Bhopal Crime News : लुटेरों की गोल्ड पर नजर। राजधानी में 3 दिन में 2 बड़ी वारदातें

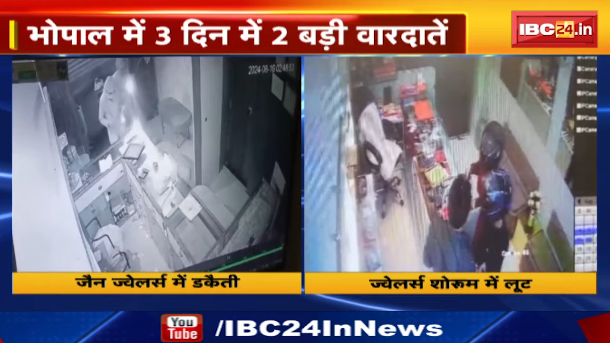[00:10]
बदमाशों ने अयोध्यान अगर्थाना की श्वेतरिस्तत जैन ज्वेलर्स के दुकान में इड़कैती की वारदात को अंजाम दिया। स्कॉर्पियो गाड़ी में साथ हतियार बंद बदमाश पहुँचे। गाड़ी नंबर के आधार पर बदमाशों ने गुना में होने की इनकी जानकारी मिली।